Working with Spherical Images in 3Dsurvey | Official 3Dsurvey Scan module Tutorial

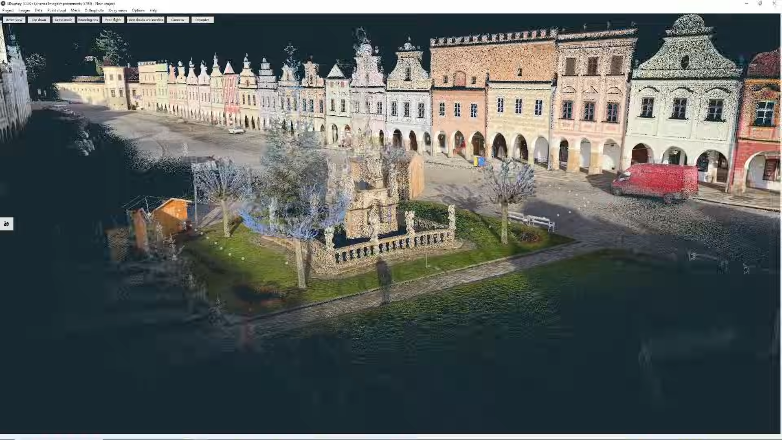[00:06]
Hello and welcome to another 3D survey tutorial.
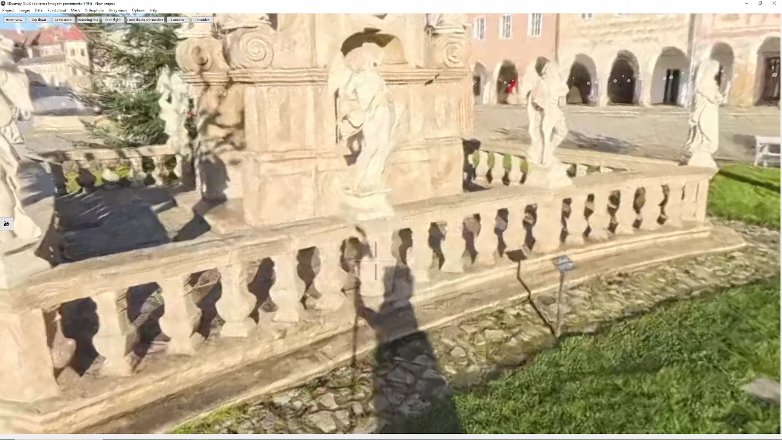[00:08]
Today we'll see how to view and work with the spherical images in 3D survey.
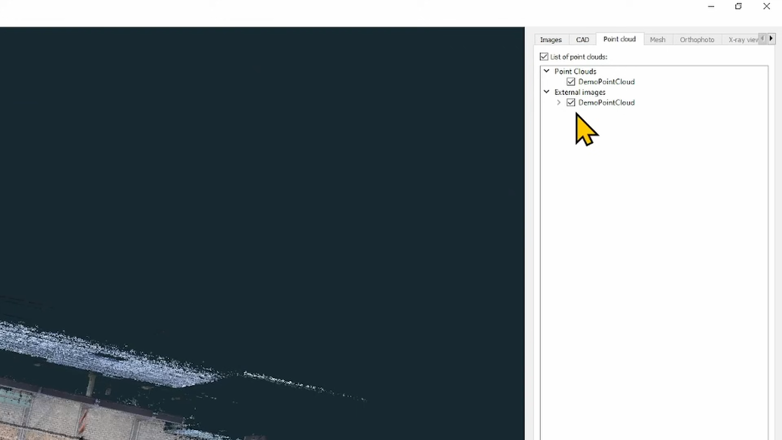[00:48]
Now you see that beside point cloud we have also loaded the external images.
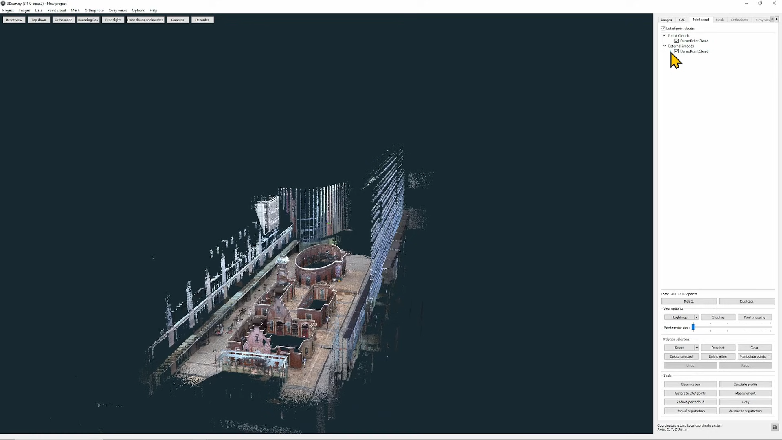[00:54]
Here's the list.
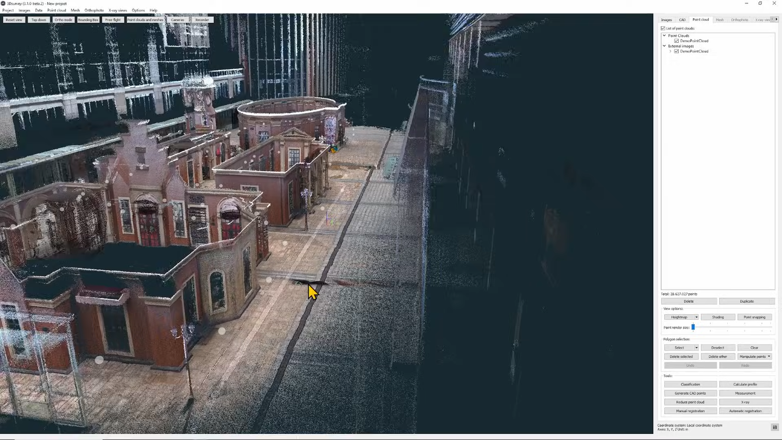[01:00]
When we zoom in on the point cloud we can see these white dots or spheres. Turn off the point cloud.